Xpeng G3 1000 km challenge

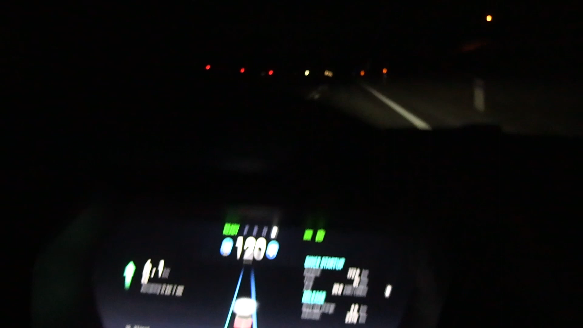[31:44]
แล้วก็เนี่ยผมสังเกตนะว่าไฟสูงที่นี่นะอ่อนมากเลยเนี่ยแทบจะไม่มีความหมายเลยไฟสูงอะถ้าจะให้ดีมันขับยังไงเนี่ยบางทีนี่ขับมาดีแล้วนะเนี่ย